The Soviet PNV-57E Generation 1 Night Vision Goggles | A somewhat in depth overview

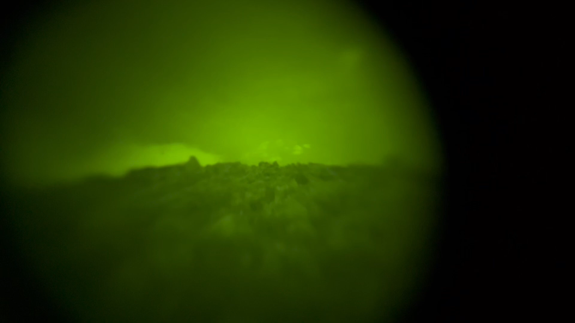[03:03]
you can see that there's some rocks up there
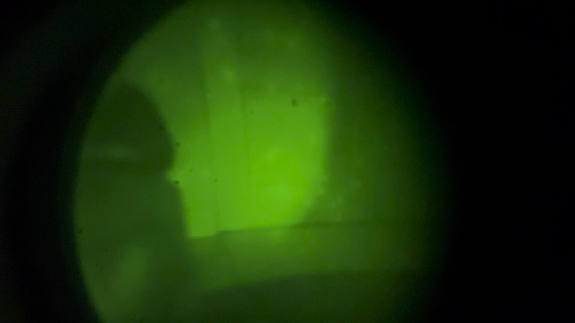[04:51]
let's see more just see more like of the door right there you see but if i look away
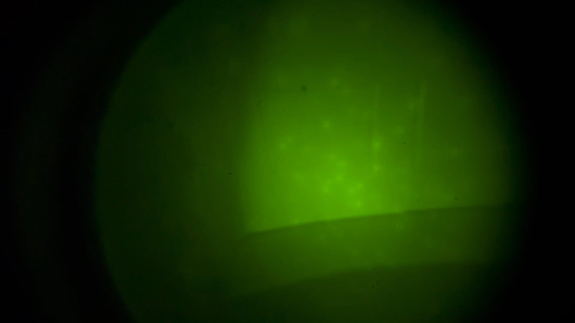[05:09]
now if i turn it off again see that can't
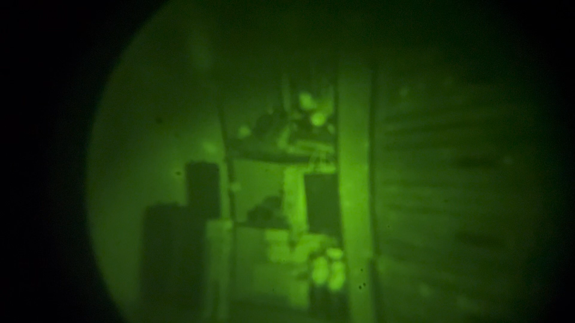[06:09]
you can see it turn it off hard to see turn the iron light on look at that isn't that beautiful it's just really interesting you can see it right there
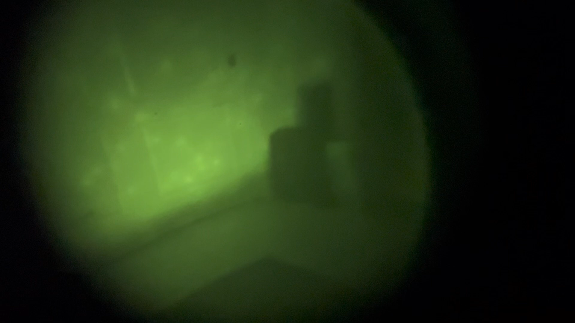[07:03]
it's kind of freaking like really freaking blurry right now
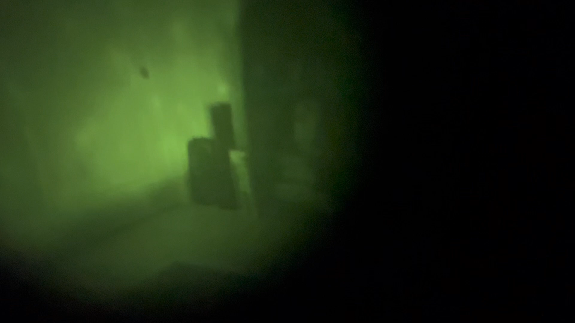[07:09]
it looks a lot better when you're actually using it like it's you like actually looking through it rather than a camera but if i zoom out looking at i'm zooming in or i'm pointing the camera at the exactly the exact same spot except